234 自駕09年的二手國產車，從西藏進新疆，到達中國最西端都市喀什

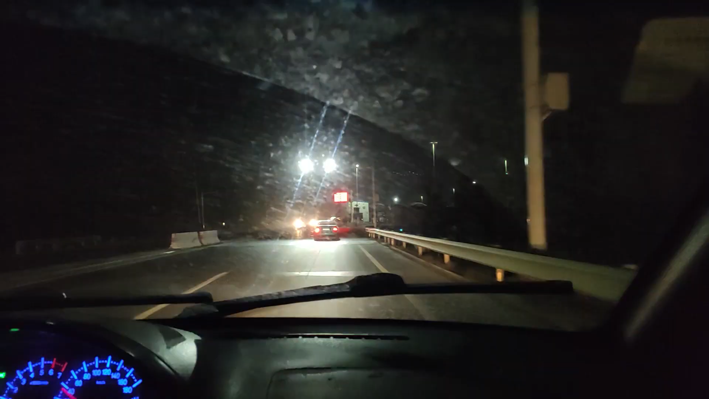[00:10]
过了这个检查站就进入喀什市区
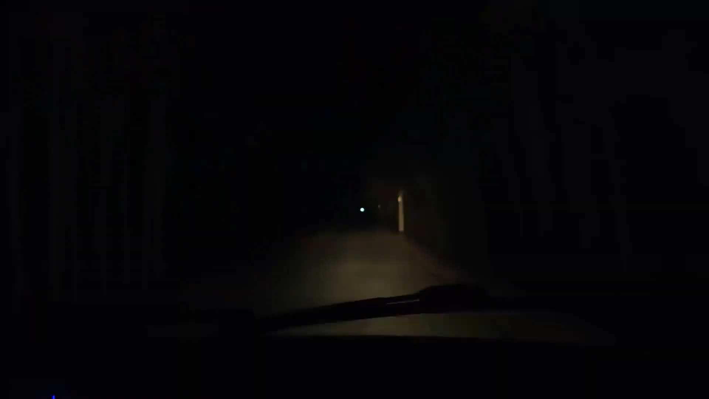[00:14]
我们现在在喀什附近的农村找一个可以停车睡觉的地方
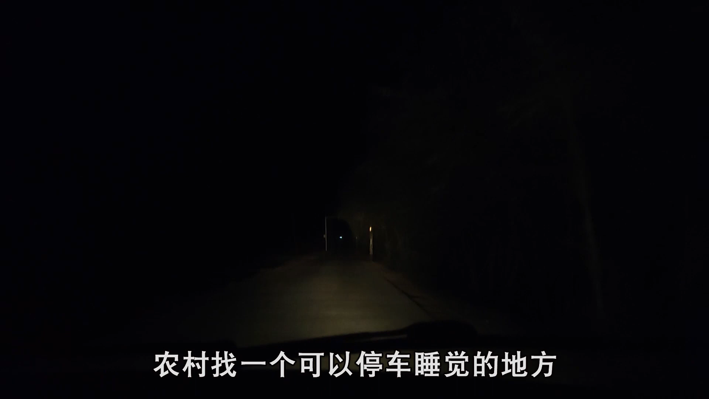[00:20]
这是一个村子里面的路旁边是有这种停车带一样的土地我们把车停在这里这旁边也没有什么人家